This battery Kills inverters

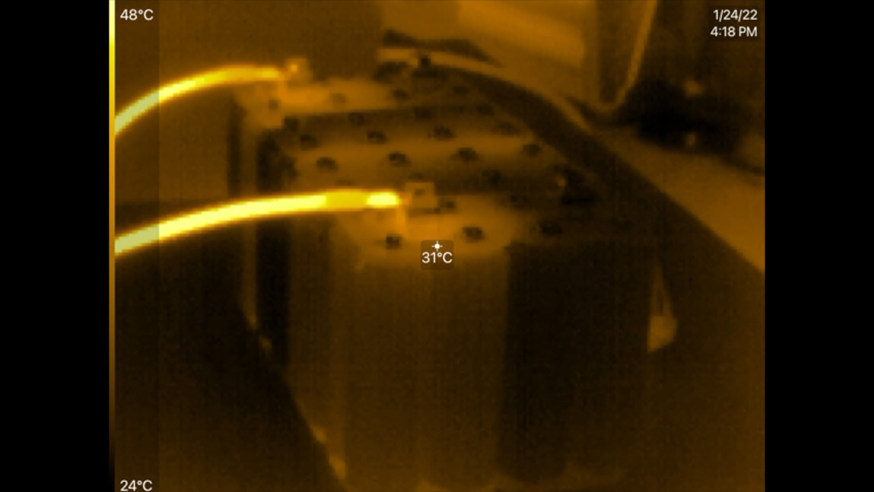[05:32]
On screen: spot 31°C, scale top 48°C, scale bottom 24°C
the inverter the fans haven't even come on so i might have to put another one of these cables
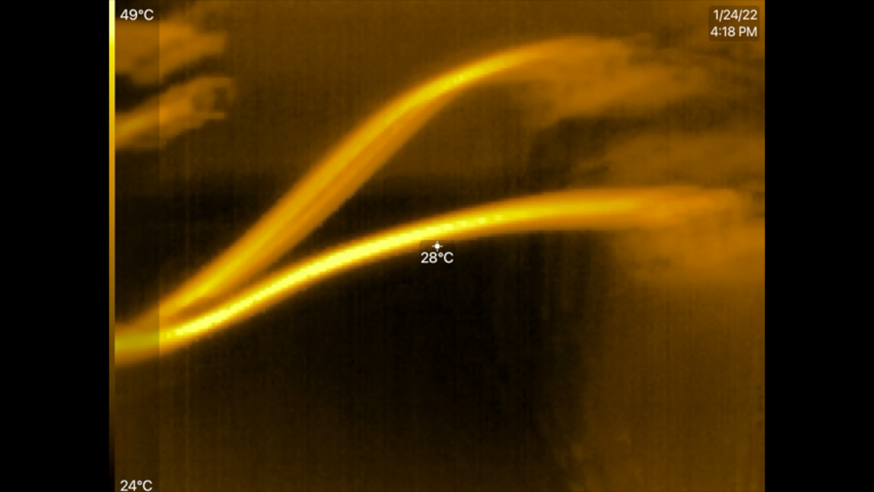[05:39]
On screen: spot 28°C, scale top 49°C, scale bottom 24°C
look at that oh let's look at the hey the connector's not
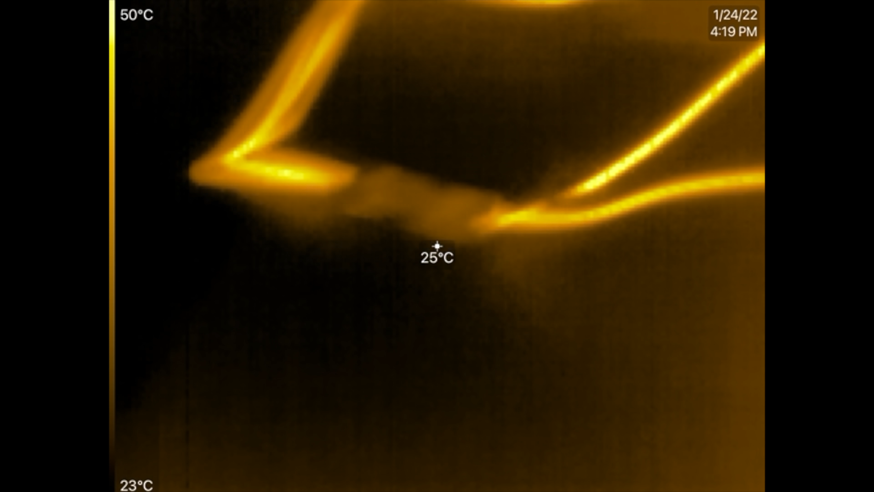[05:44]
On screen: spot 25°C, scale top 50°C, scale bottom 23°C
the connector's holding out pretty well actually
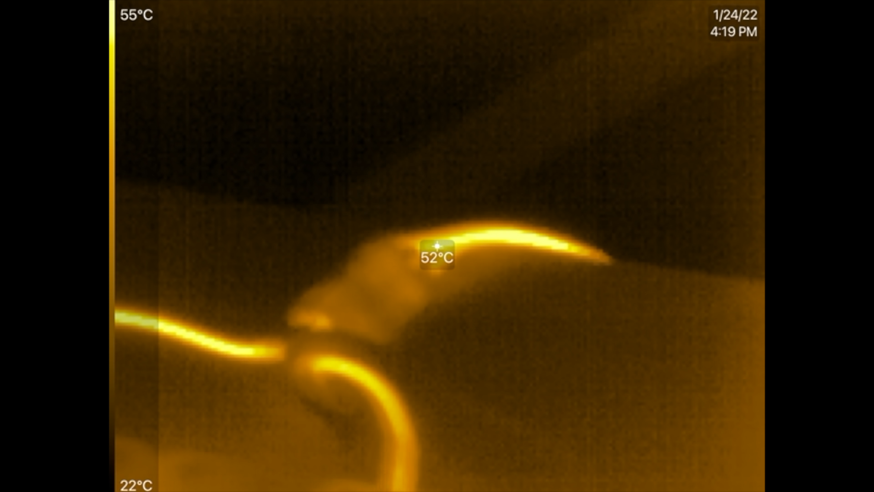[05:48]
On screen: spot 52°C, scale top 55°C, scale bottom 22°C
it's just it's just the actual cables the six six gauge cable so i'm
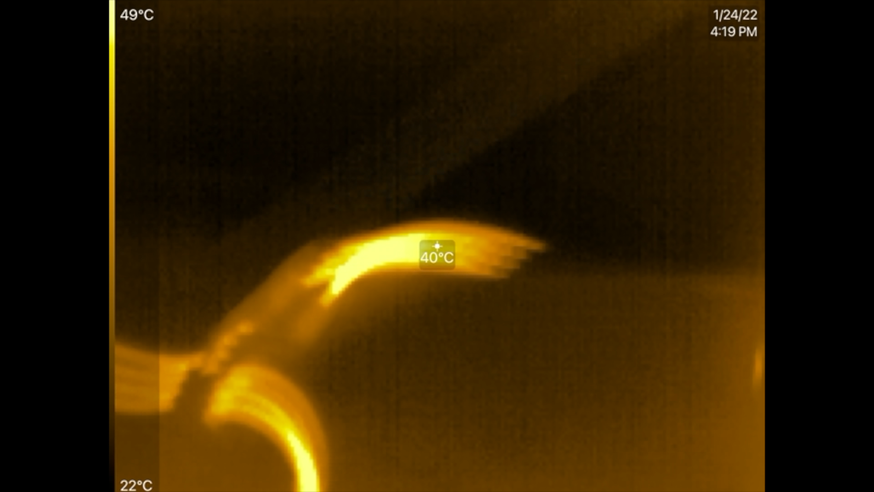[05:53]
On screen: spot 40°C, scale top 49°C, scale bottom 22°C
gonna go get another cable i'm gonna charge this battery again because see
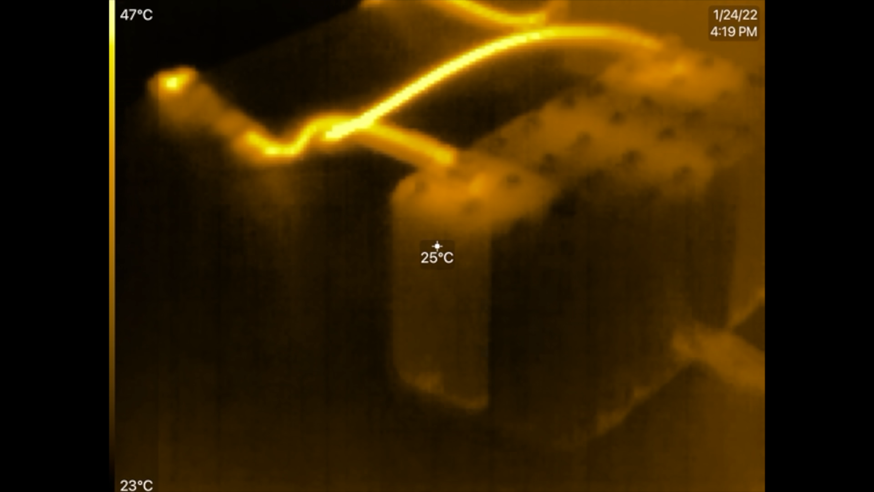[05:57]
On screen: spot 25°C, scale top 47°C, scale bottom 23°C
see what we're getting here these cells are starting to see some heat but these are not because well
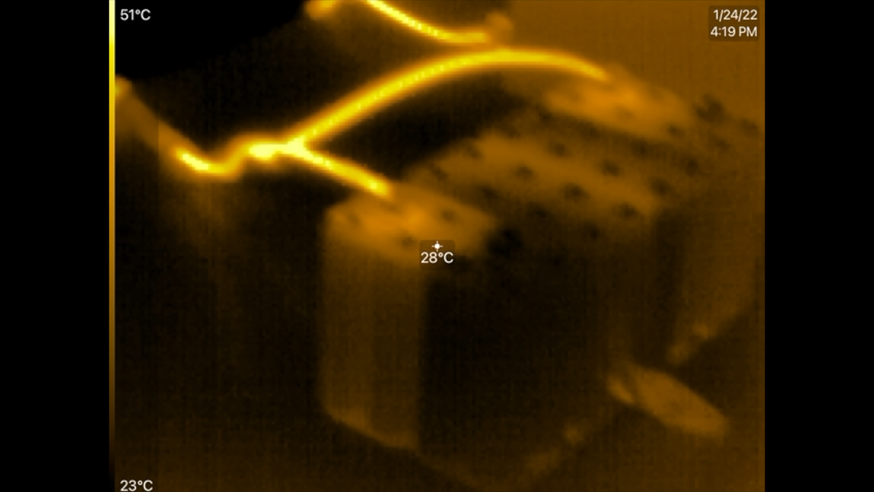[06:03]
On screen: spot 28°C, scale top 51°C, scale bottom 23°C
there's probably some resistance in there see how this block of four cells the
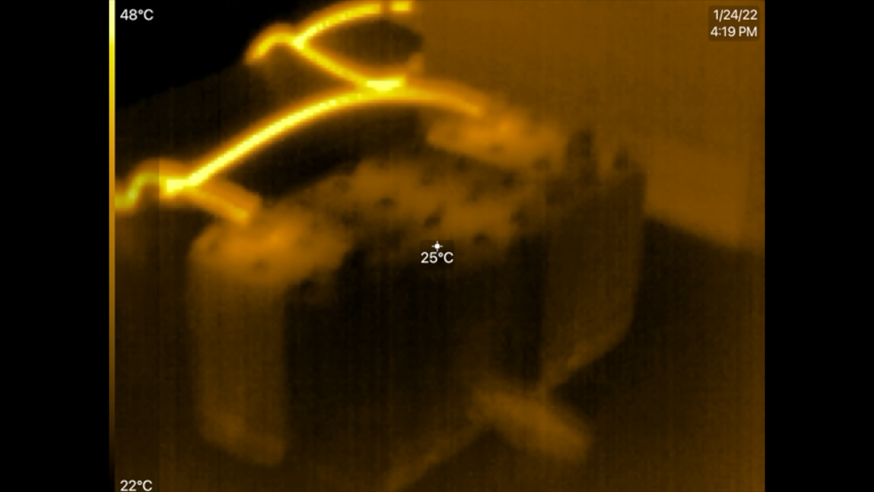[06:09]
On screen: spot 25°C, scale top 48°C, scale bottom 22°C
center one seems to be pretty even
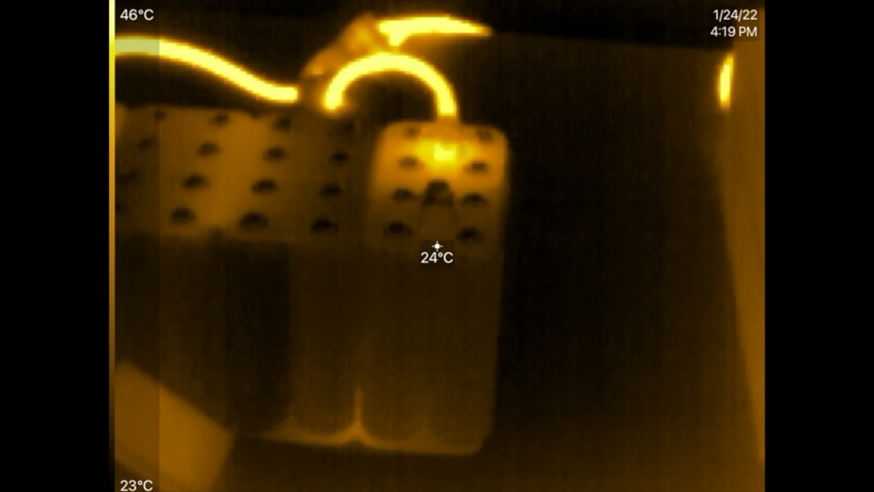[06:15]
On screen: spot 24°C, scale top 46°C, scale bottom 23°C
but it's the same thing over here you see that battery there so these four cells yeah so if i get another set of cables then those
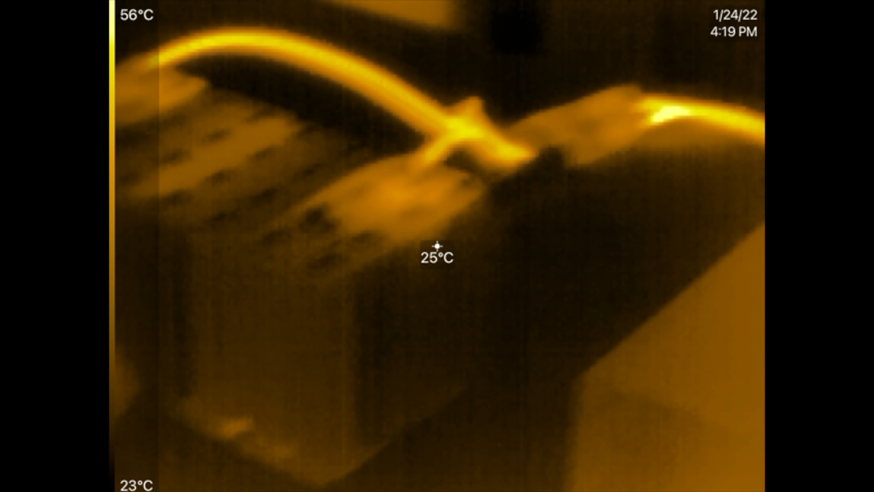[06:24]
On screen: spot 25°C, scale top 56°C, scale bottom 23°C
cables will not be the source of such so much yeah 50 c's yeah let's cut this back
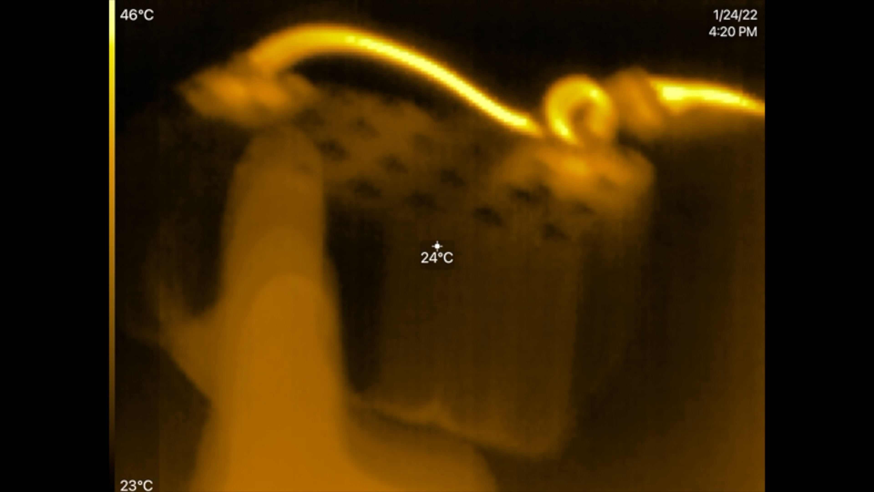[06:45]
On screen: spot 24°C, scale top 46°C, scale bottom 23°C
what the heat is going to be but there you go that ran 200 amps right for a
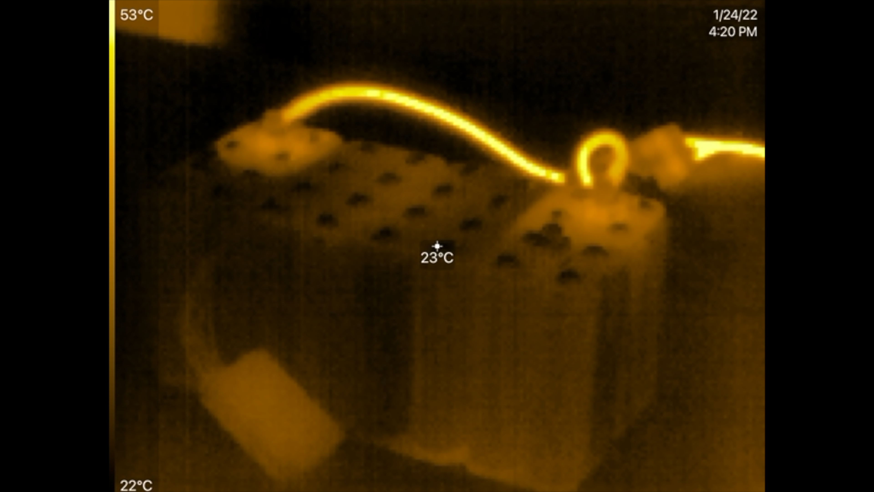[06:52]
On screen: spot 23°C, scale top 53°C, scale bottom 22°C
couple of minutes and there is the heat signature on that
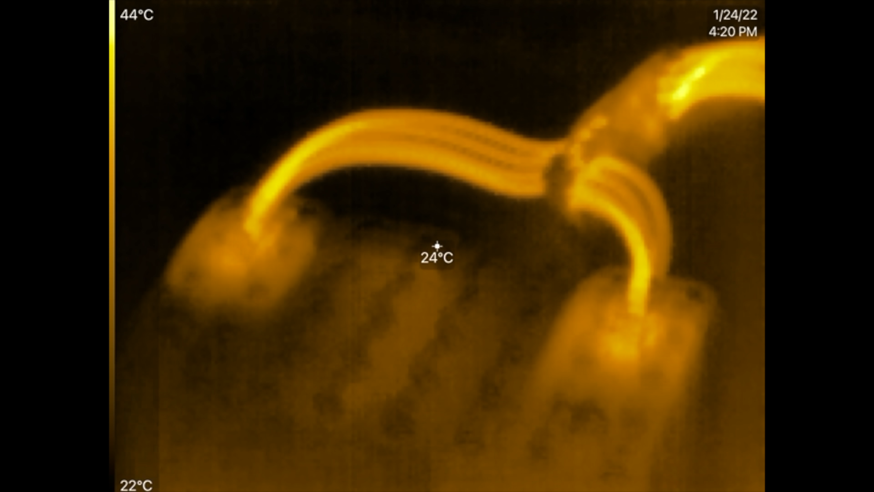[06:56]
On screen: spot 24°C, scale top 44°C, scale bottom 22°C
that bus bar there but if we load it up more evenly then let's see how that's going to spread maybe
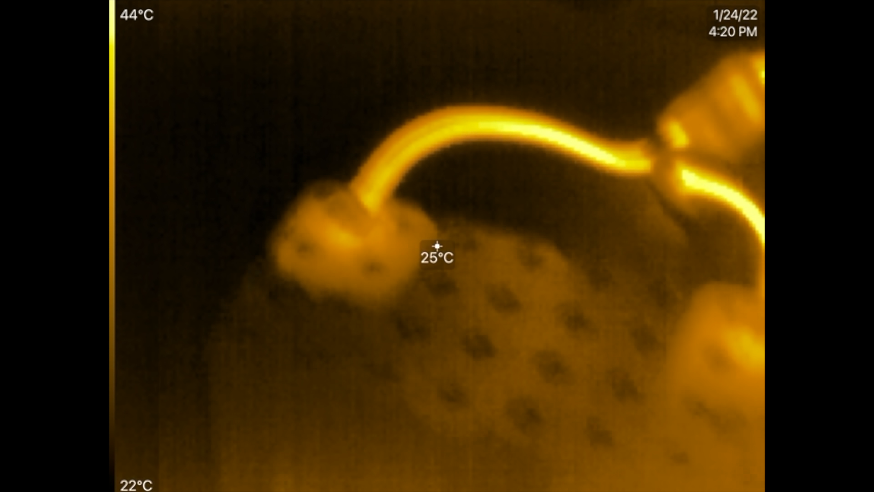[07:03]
On screen: spot 25°C, scale top 44°C, scale bottom 22°C
these two at the end is going to look just as cool as the uh the ones on the in